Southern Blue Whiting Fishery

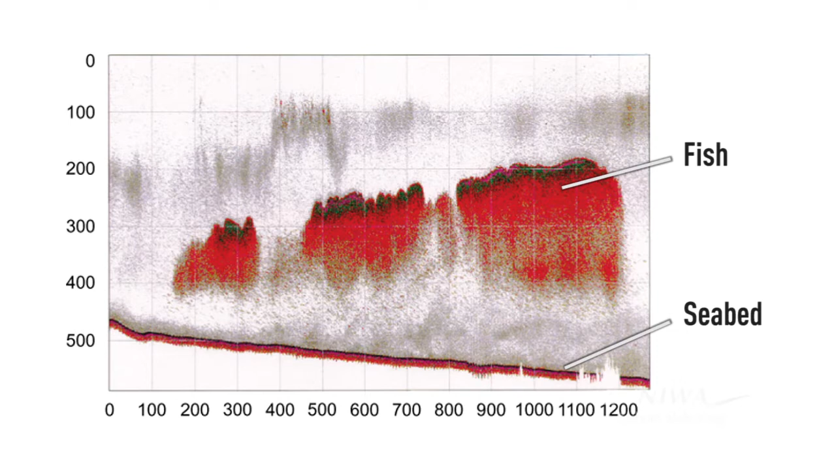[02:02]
Then you can have a way of monitoring the abundance or numbers of those fish in the water column.